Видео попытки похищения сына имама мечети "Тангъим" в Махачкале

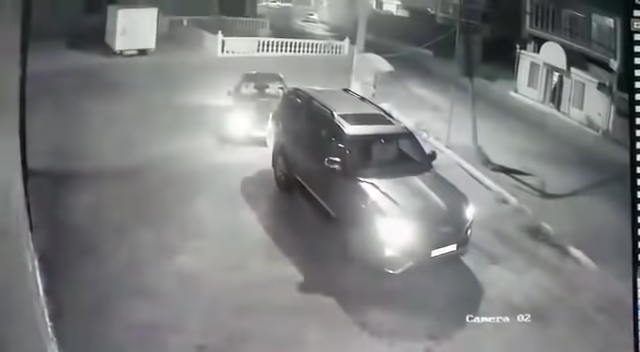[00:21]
Хотели остановить, не успели. Собрались уезжать, получается, он даже их не заметил.
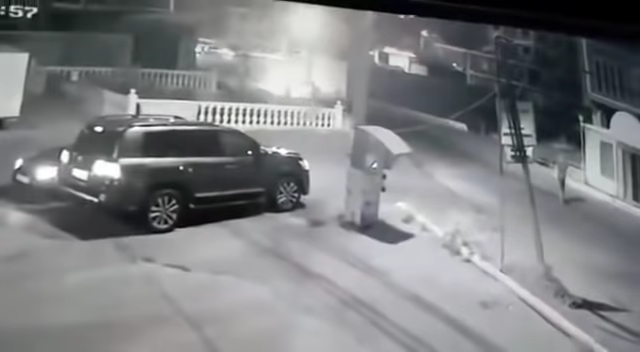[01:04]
Вот они увидели его, вот, жертва. Поехали за ним. Вот джип поехал. Вот сейчас приоры тут развернулся за ними. Вот. И остановили его, насильно пытались посадить в приоры.
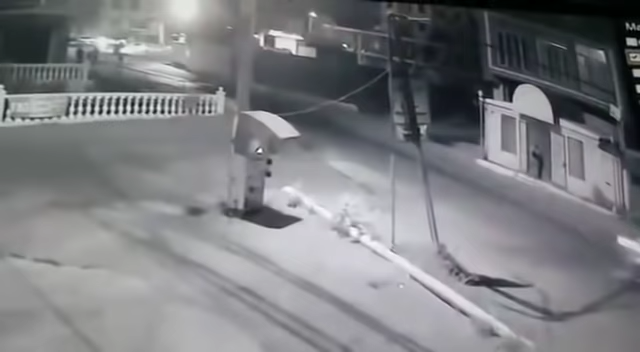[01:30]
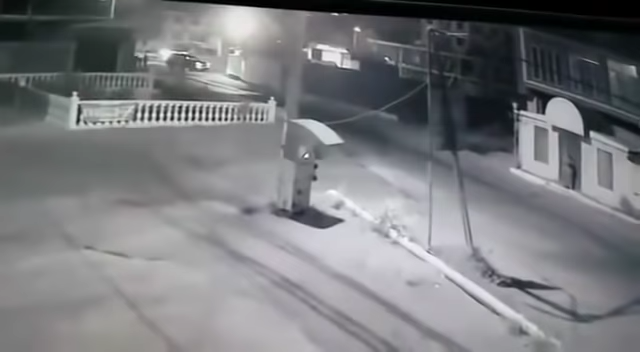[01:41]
Вот они. Он убежал. Они его насильно посадили в машину. Он как-то вырвался от них и убежал.
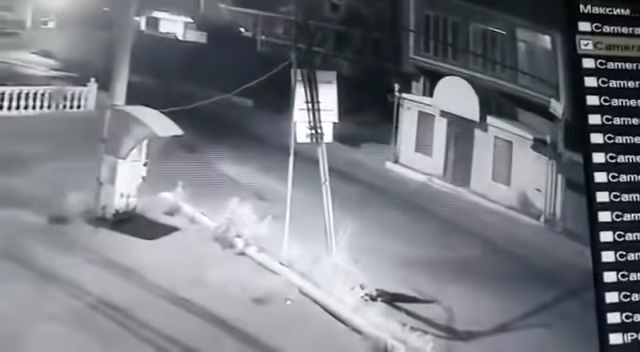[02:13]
Даже один из них пытался достать свое табельное оружие. Довольный результатом своей работы уезжает. Редактор субтитров А.Семкин Корректор А.Егорова